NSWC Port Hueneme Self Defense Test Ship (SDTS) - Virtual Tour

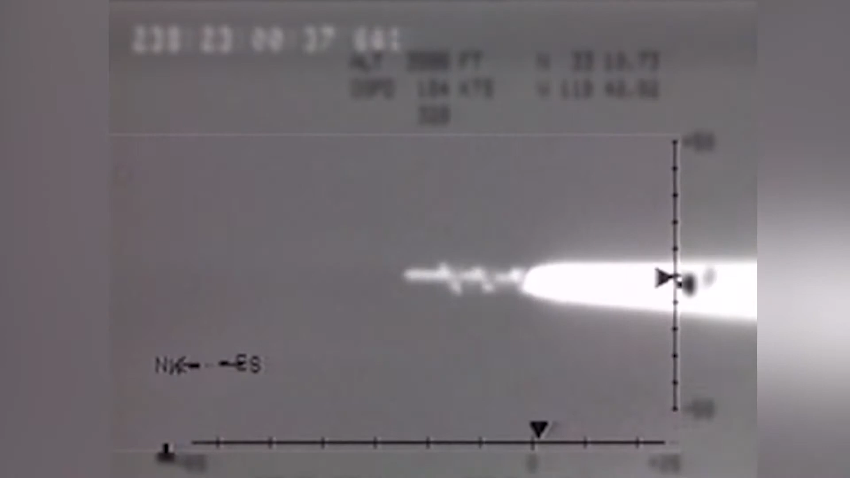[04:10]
Range control, we have hostile track number 87532 on bearing 087 degrees at 22 nautical miles relative.